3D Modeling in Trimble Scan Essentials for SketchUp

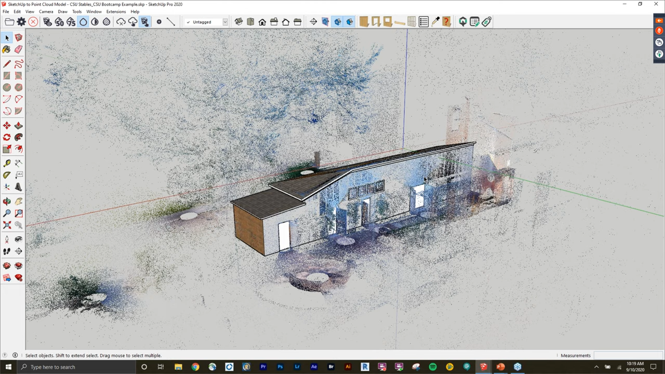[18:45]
and it loads in full resolution here uh and again my internet isn't fantastic so there may be some lag here while as i'm showing you this live demo uh just be rest assured that on my screen it is perfectly smooth i can see everything no problem but if it's a little glitchy on
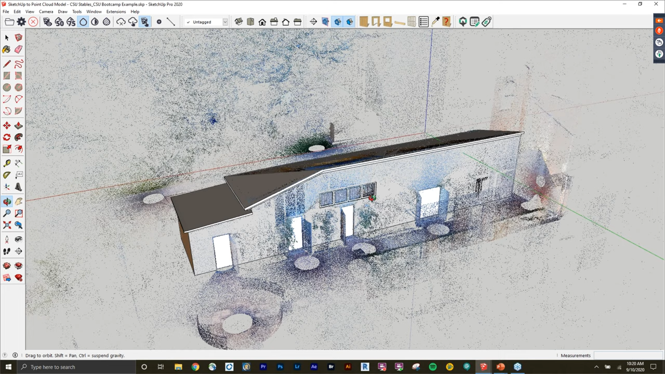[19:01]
your screen no don't uh don't judge it too much because it is kind of my my crappy internet so so what i'm going to do is i'm going to go ahead and hide this model that i already have here
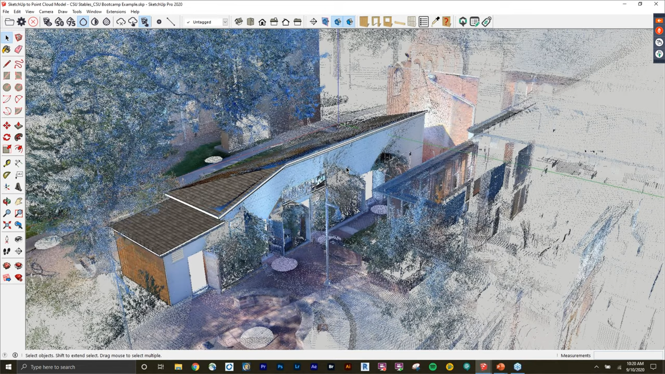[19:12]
and i'll walk you through a workflow of how i would model directly on top of this table
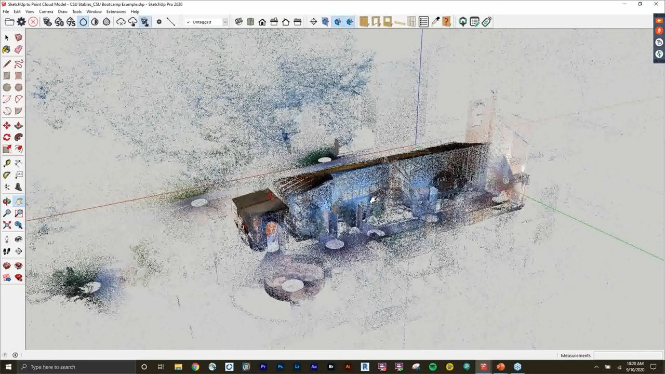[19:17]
so again i'm going to choose my sketchup entities first and i'm going to go to my rectangle tool
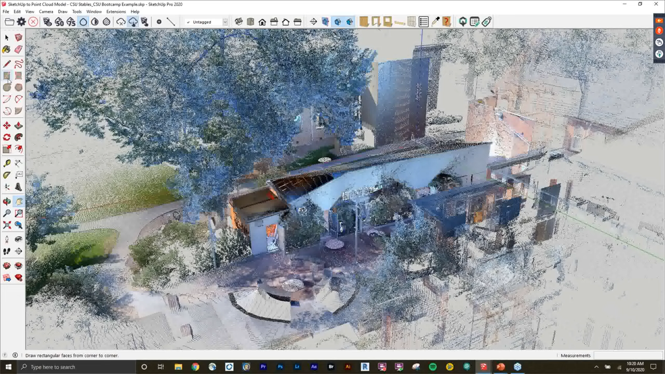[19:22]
and i'm going to draw just a rectangle on this flat surface here
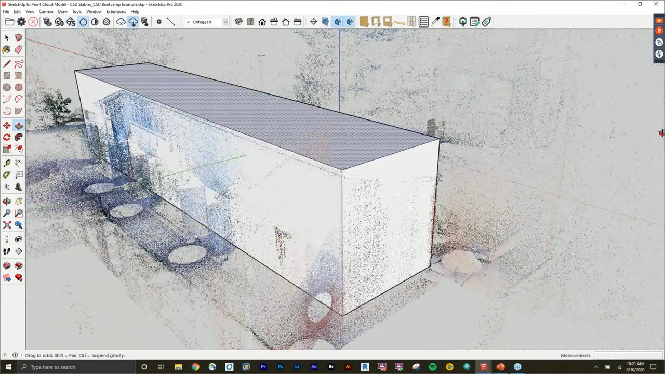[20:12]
and already you can see that i have just a basic outline of my stables
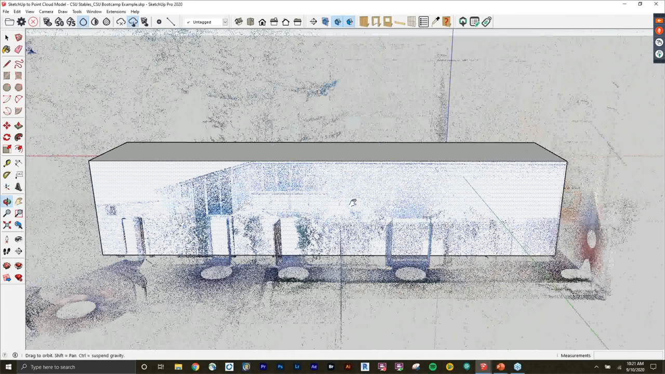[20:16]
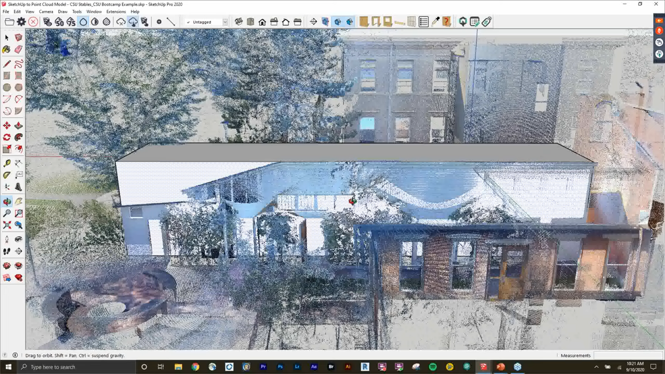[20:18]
over halfway there pretty much so i'm going to go ahead and change it into a
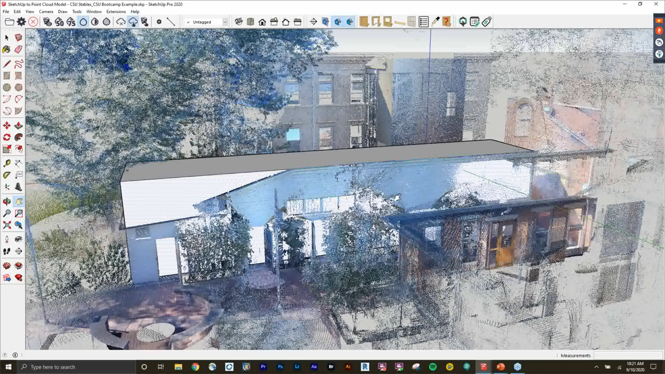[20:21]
parallel projection i can kind of walk you through some of the i guess best modeling practices that i use i go into parallel that way i don't have any sort of camera skew and then since i want to model this square based on where i first drew my first rectangle i'm going to go ahead and change my axes i'm going to click on this top layer right click and say align my axes here
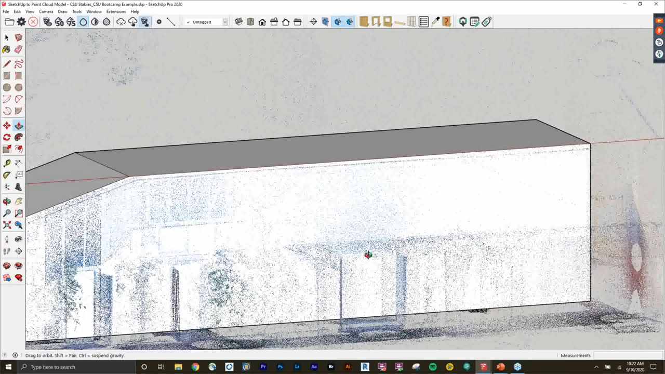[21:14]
there you can see i have my roof line on that kind of lower part
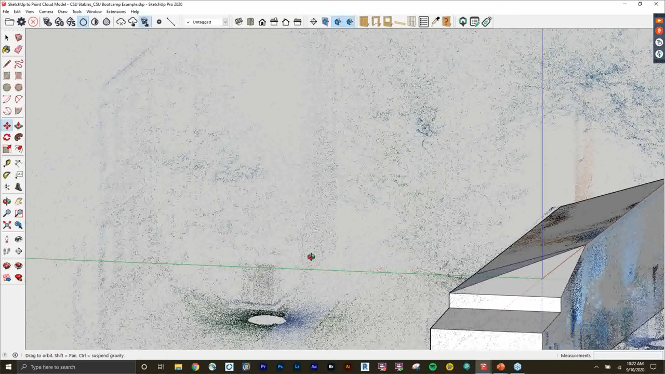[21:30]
so there i already have the shape of my building the exterior of my building no problem i can also
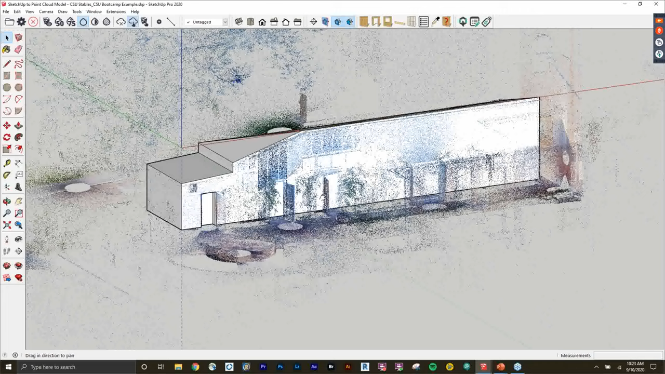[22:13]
surrounding point cloud to uh maybe show off the surrounding areas so what i'm
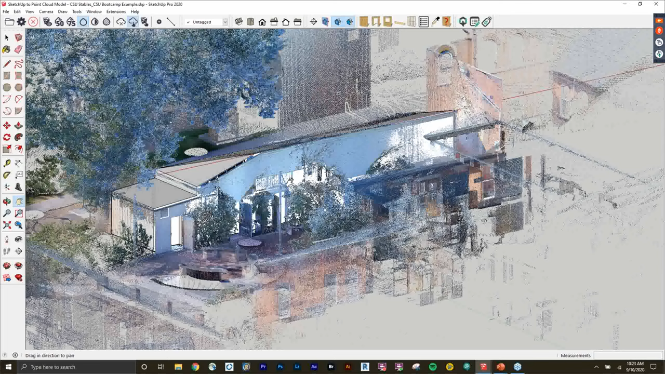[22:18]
going to do i'm going to go back into my perspective mode i'm going to change my field of view a little bit uh maybe to
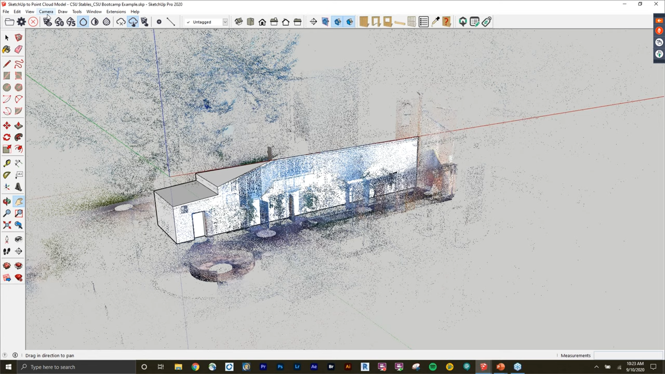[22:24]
more like the human eye maybe like a 90 degree field of view and i'm going to grab my little uh position camera here click them down on the ground and now
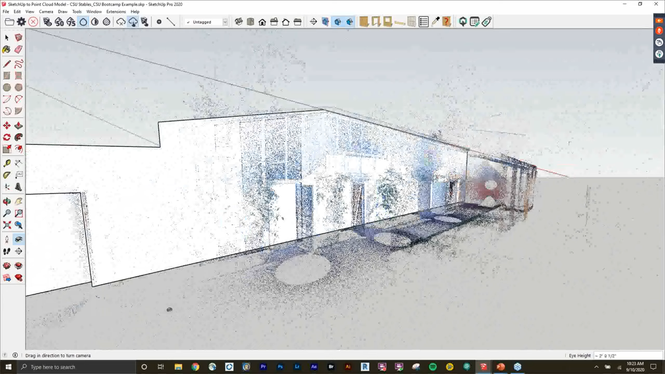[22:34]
i can basically pan around and look at the point cloud as if i'm actually on site
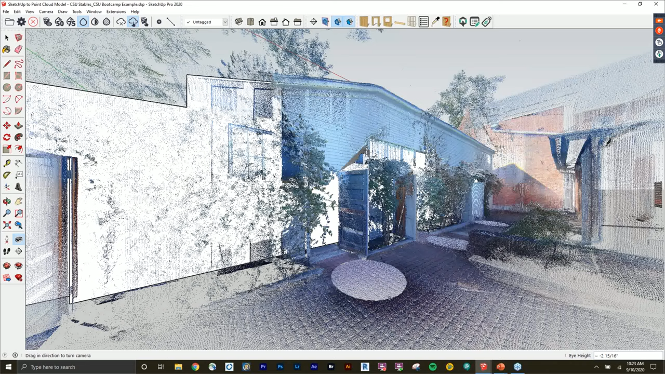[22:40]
again i can change my point cloud size too maybe i want it to be a little thicker just
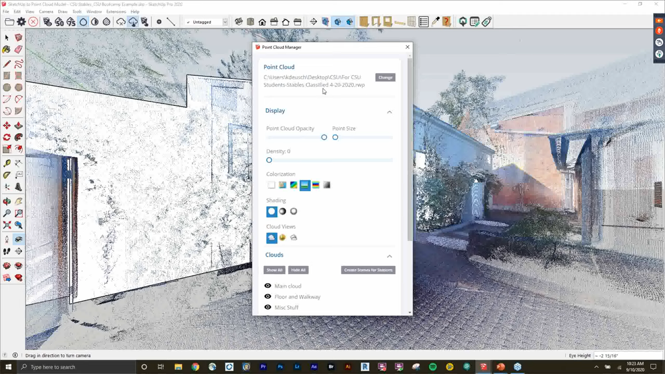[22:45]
for visualization purposes and i can use my eye icon and scroll around here again it might come across glitchy over the internet but i i assure you it's super
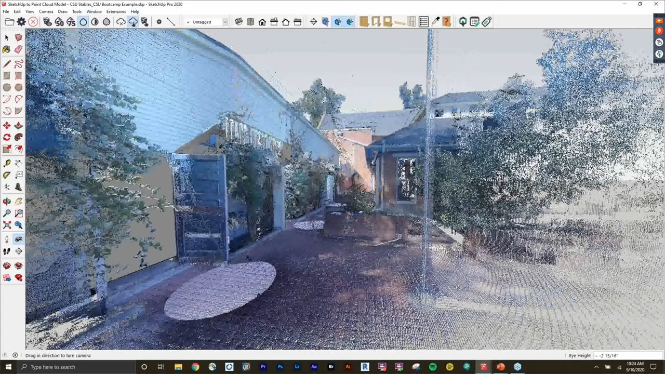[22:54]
smooth on my computer so here we can also walk through so maybe you want to go and check out to see like oh you know well will this be able to be accessed from the side of the
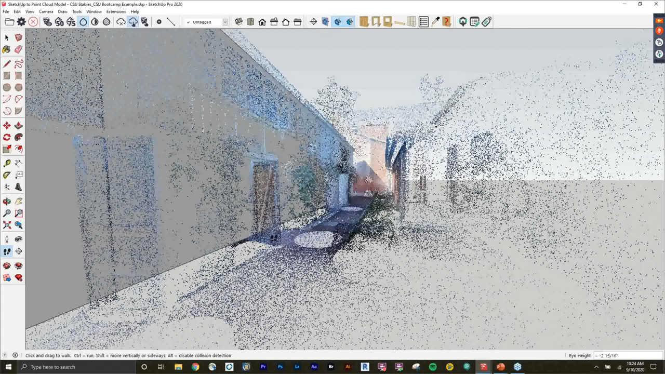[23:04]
building yeah let's just walk on over to it it's like we're there so tons of functionality here uh just being able to view
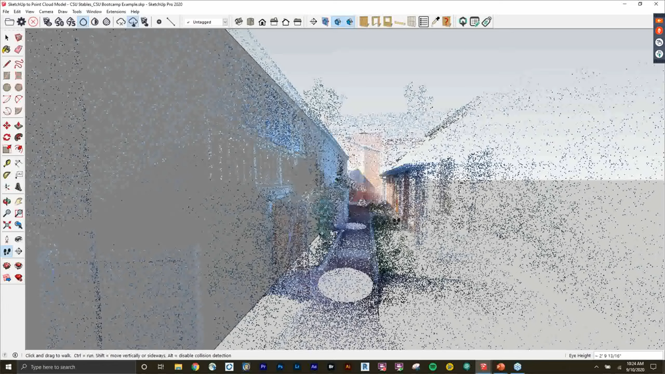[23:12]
the point cloud as well so i'm gonna go ahead